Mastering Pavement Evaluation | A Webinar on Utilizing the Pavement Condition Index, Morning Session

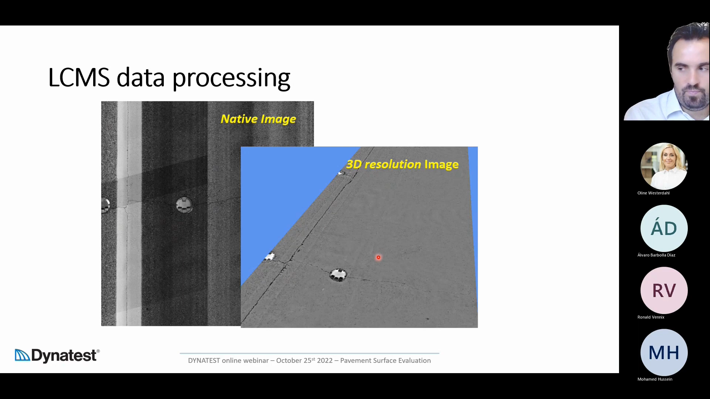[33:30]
So in this case, usually the crack is highlighted because I identified as deeper and it's easier to find where crack is located. Just to give you an idea of the precise of the LCMS here on top,
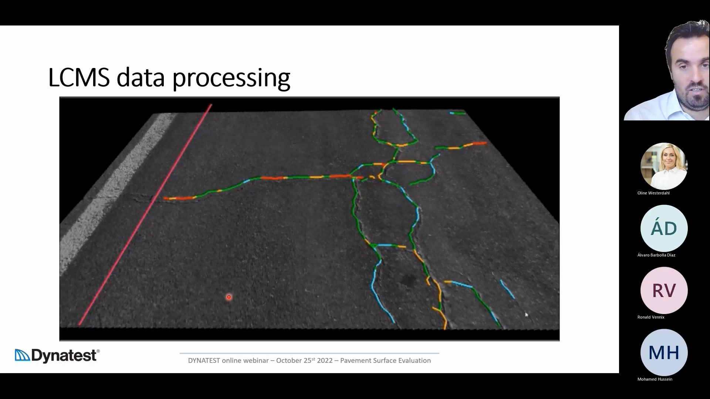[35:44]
the cracks is always identified and characterized in the same way because the process is completely objective and there is no subjective evaluation of the operator. We have a software that is called Data Explorer, where we import all the LCMS information.
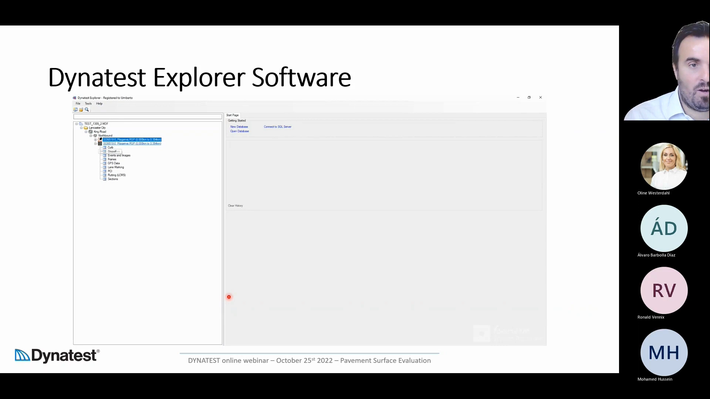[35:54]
You can see here now we are going to write a road. We are going to write a road.
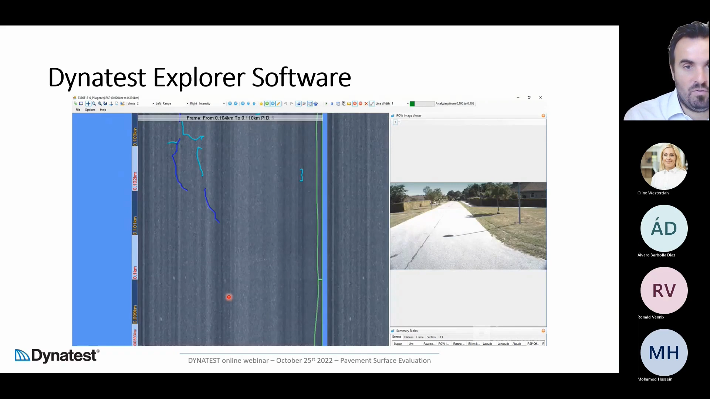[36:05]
Most of this information, of course, come from the LCMS. Different color is associated to different distress types. Abligators, single cracks, rattling, rutting are associated during this rating.
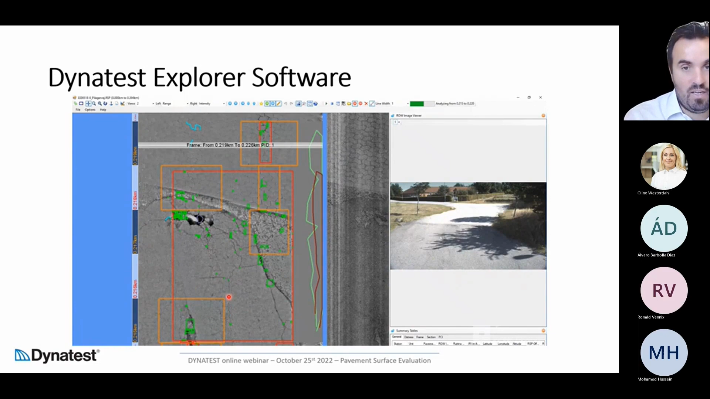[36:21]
So you can see that there is different type. The speed of the process, of course, depends on how many cracks are identified on the pavement.
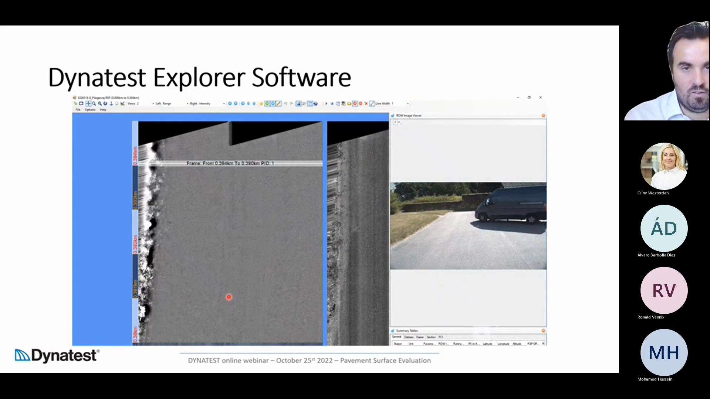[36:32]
So here we arrive at the end of this short section. You can see on the right side we have the raw camera surrounding area and all the list of the distress. So if you click on the distress, it is identified on the map.
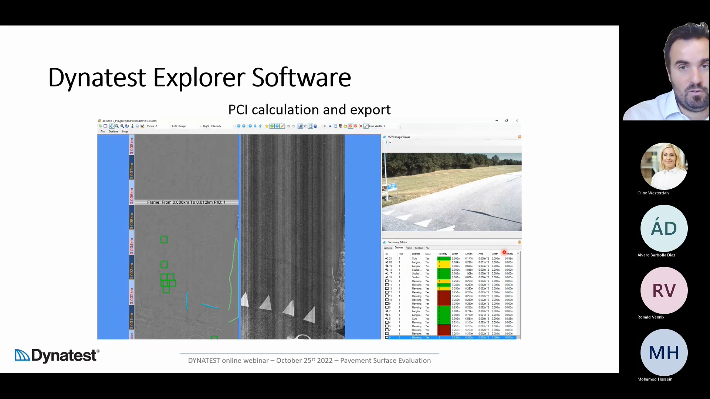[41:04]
We just define which is the section where we want to calculate.